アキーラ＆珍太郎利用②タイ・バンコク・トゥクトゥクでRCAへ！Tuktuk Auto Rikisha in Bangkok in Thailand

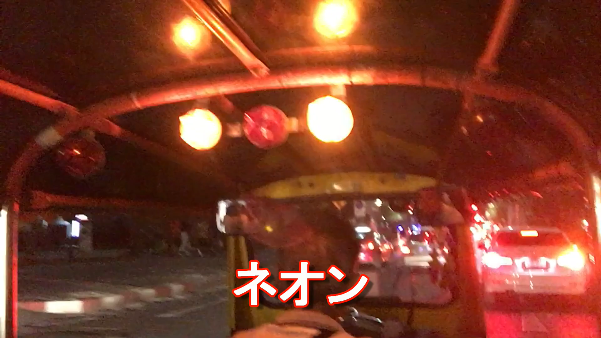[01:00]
で、こういう感じで、割とスイスイスイスイとこういう渋滞でも抜けてったりもするんでね、結構快適ではあります。まあ、タクシーでもいいんですけどね、まあ、せっかく来たのではトゥクトゥク